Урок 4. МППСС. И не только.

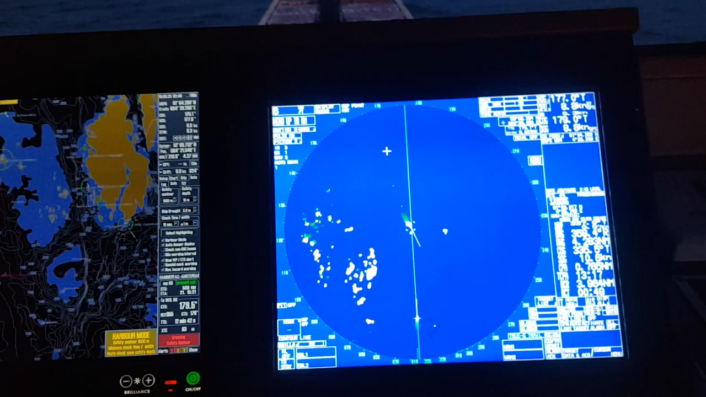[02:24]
в общем он идет пересекает не по носу еще немножко левее взял какие его планы
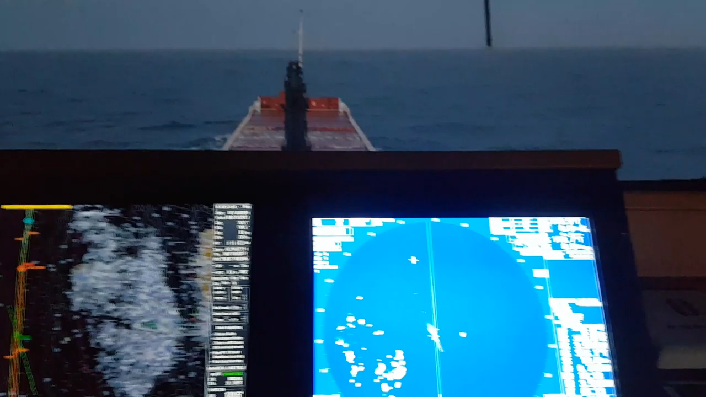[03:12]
показываешь подписчикам радар а смысл то от этого я
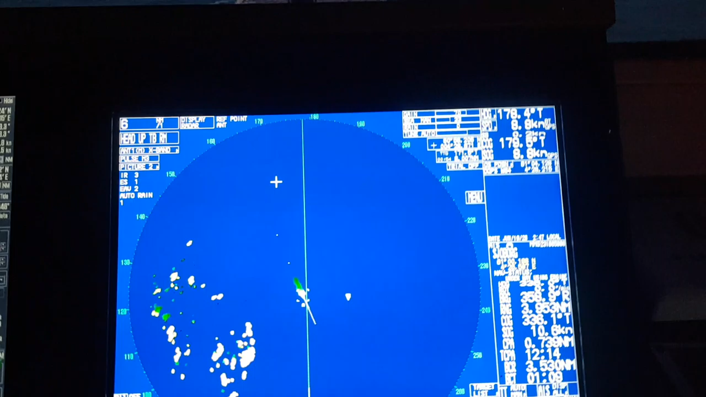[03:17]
уже много раз говорил да то есть переключайте как вам удобно
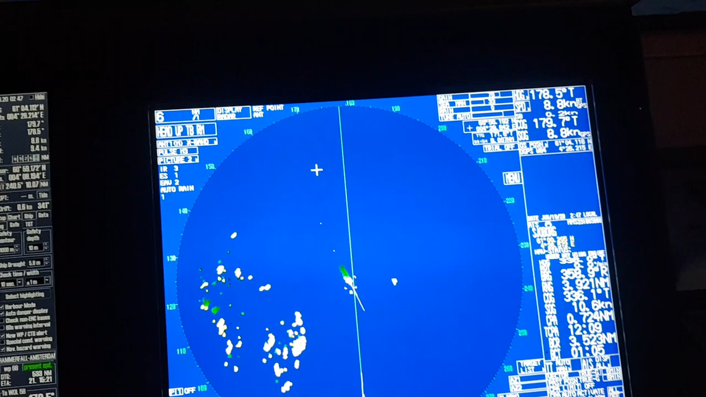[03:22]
пользуйтесь true motion релэйтик мошеном тем более сейчас это самое
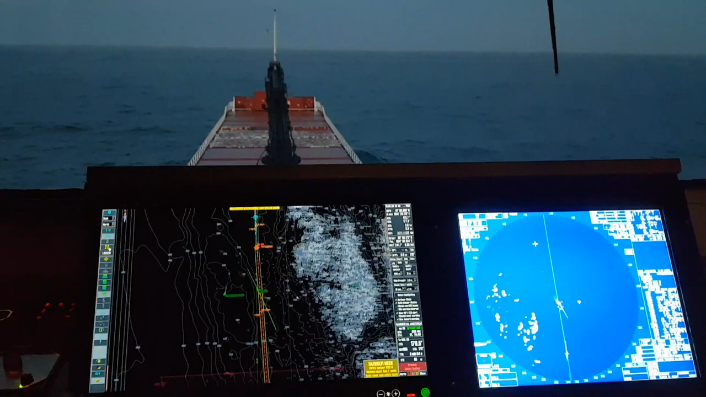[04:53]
в общем чем сейчас подождем как раз так и разойдемся он уже полностью пересек я его вижу в принципе очень хорошо камера чуть-чуть
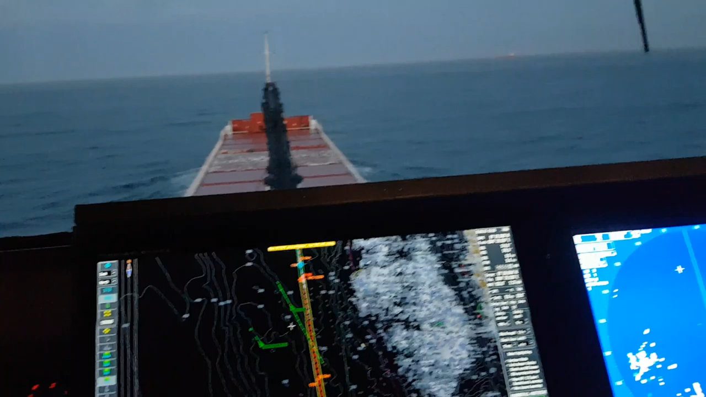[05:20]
рыбак также стоит на месте я думаю никуда он не стартанет все ребята всем пока